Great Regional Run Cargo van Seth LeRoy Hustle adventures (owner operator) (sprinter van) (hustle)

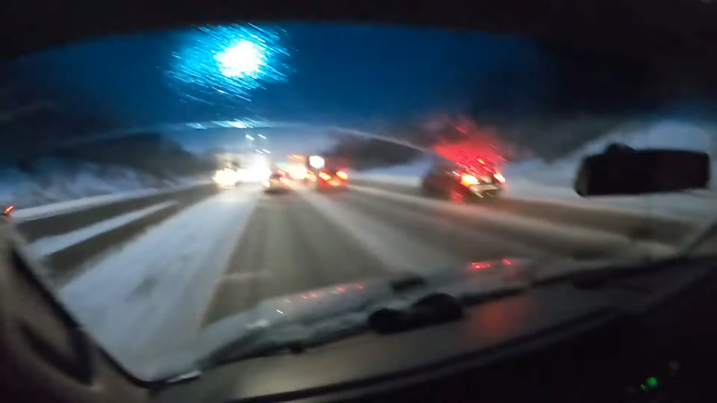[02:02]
in about an hour long of traffic with all these accidents this is minnesota driving y'all people don't know how to drive which i don't understand you've lived here forever um what was i gonna say uh yeah so i'm just gonna keep cruising